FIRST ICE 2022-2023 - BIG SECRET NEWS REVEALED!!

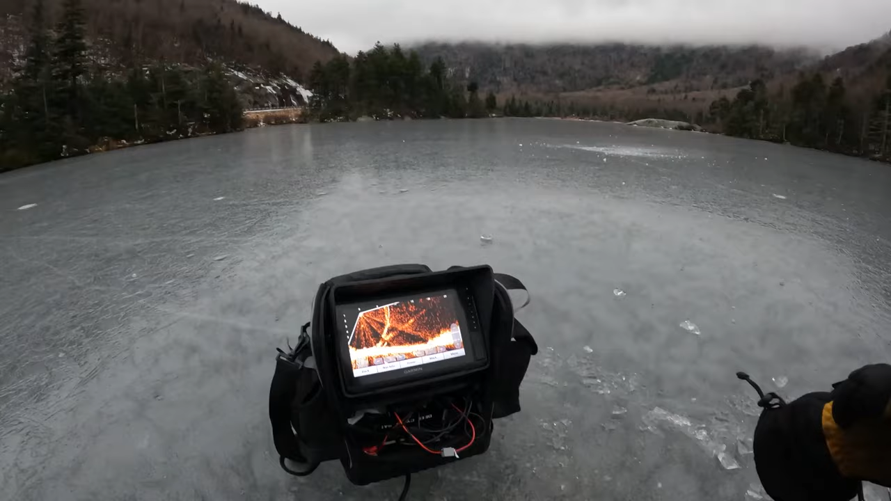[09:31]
Bump the gain down quite a bit. That could be some fish suspended 40 feet away. That could be some fish high right there.